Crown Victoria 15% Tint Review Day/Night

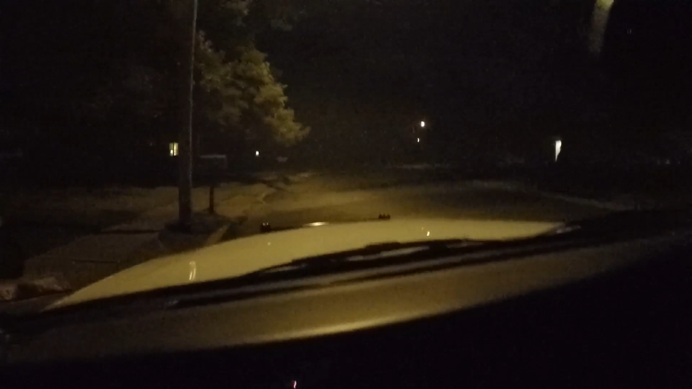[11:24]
if you look see here's a light here you can see out you can see the street trees you know whatever you see the mailbox there
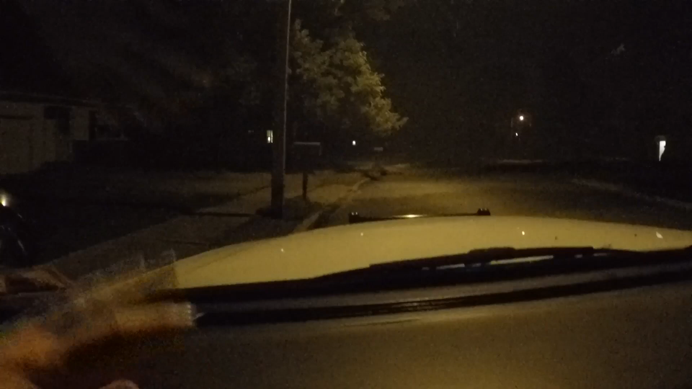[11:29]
now if you roll the window down I can get my key